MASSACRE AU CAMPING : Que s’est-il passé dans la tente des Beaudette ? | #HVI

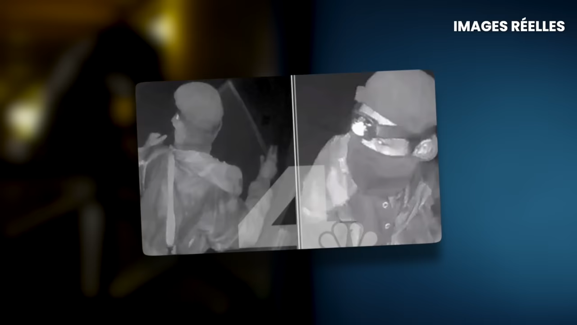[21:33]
Il est vêtu de noir et porte un sac à dos, duquel dépasse ce qui semble ressembler à s'y méprendre au canon d'un fusil.